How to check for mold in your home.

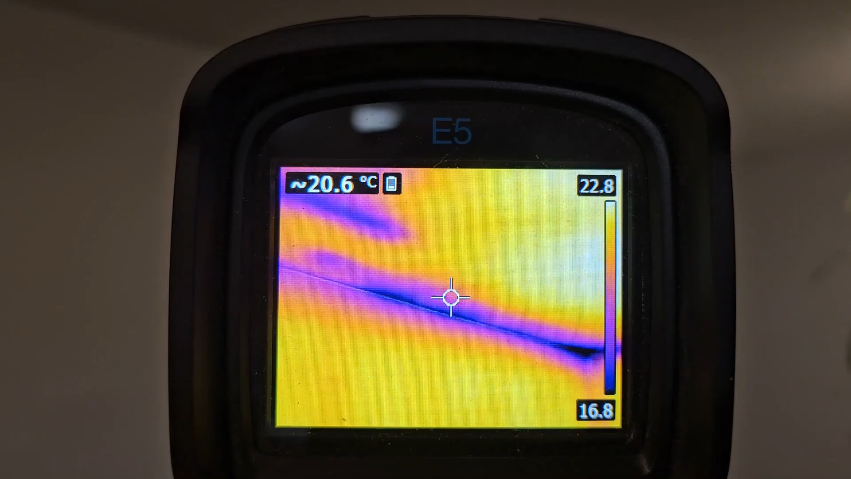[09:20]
On screen: spot 20.6°C
but it could be past moisture right uh or hidden moisture so i use my thermal